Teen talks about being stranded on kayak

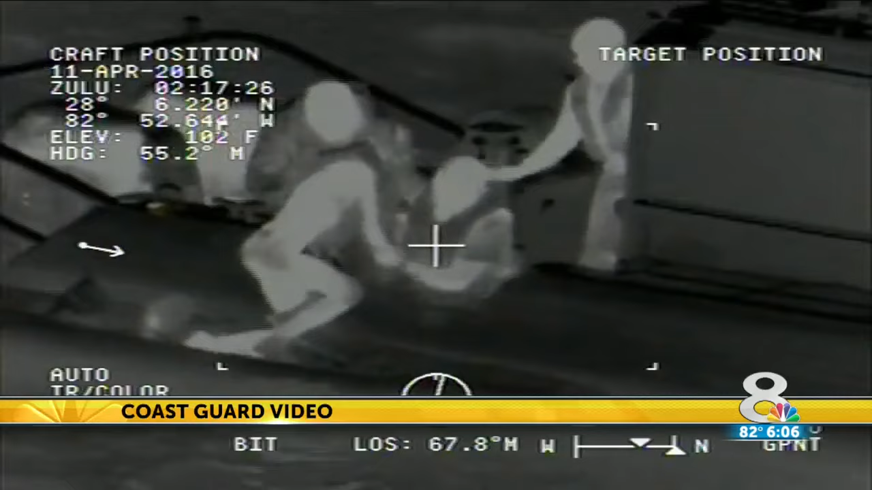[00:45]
THIS IS NIGHT VISION VIDEO FROM THE ACTUAL RESCUE TAKEN BY A COAST GUARD HELICOPTER CREW JUST AFTER THEY FOUND 17-YEAR- OLD CARLIN O'NEILL FLOATING FOUR MILES OUT IN THE GULF.
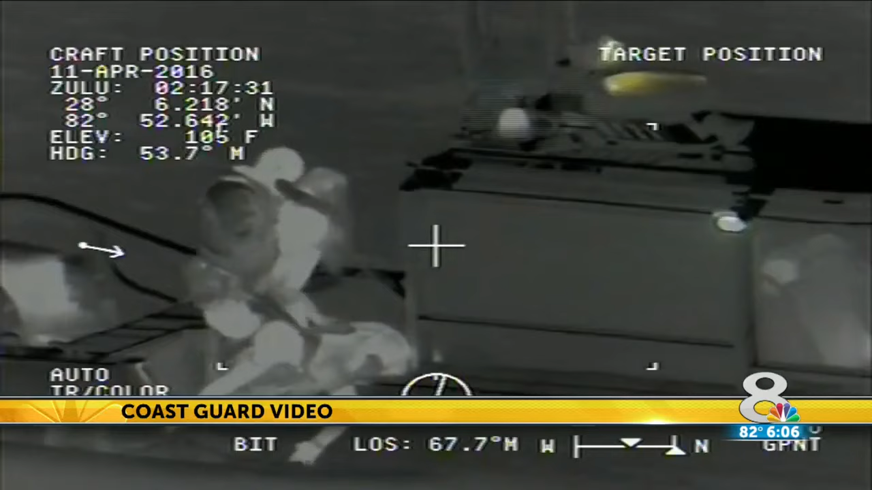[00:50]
IT WAS DEFINITELY A GREAT FEELING.